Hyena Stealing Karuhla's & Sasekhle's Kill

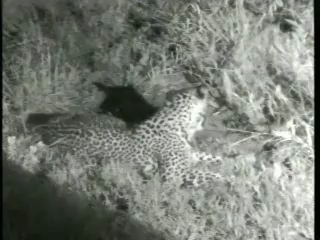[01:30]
That makes you follow up on the leopard that you never ever get exhausted with. Really, it's not tiring. It's not because the leopard is lying down here. And also leopard is a lot more patient. It might be found that she knows that, she knows that she will go there for the hyena, and she wants to give the hyena a chance to enjoy the meal itself. And I wouldn't frame it even if she's stunned.